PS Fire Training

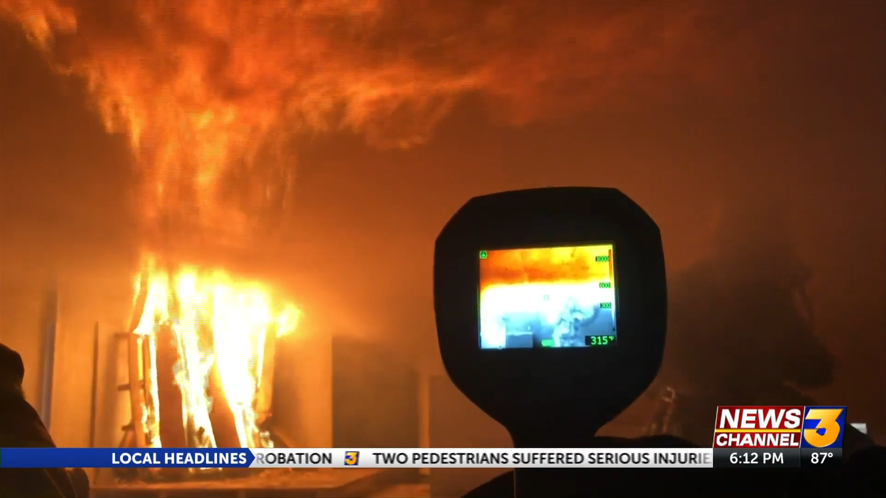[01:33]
Just seconds after lighting a fire inside the house, this thermal imaging camera skyrockets to more than 900 degrees.
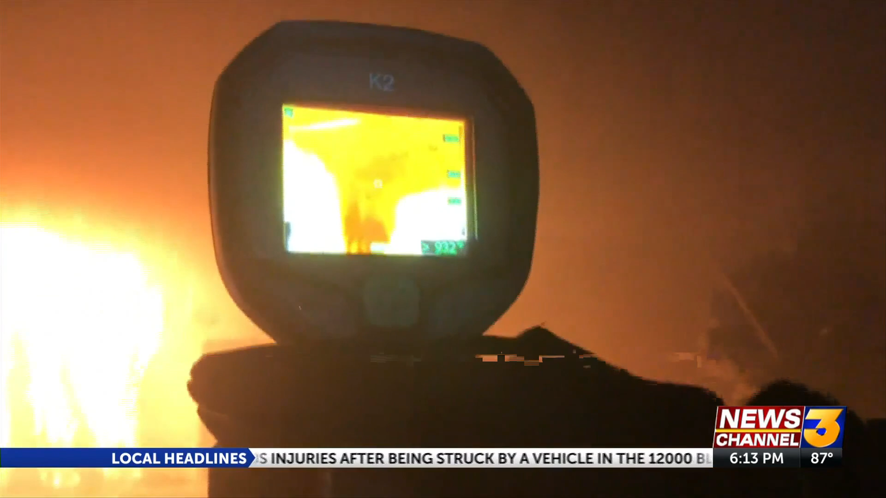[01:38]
Despite the hazardous conditions, being able to gauge a fire's behavior is key.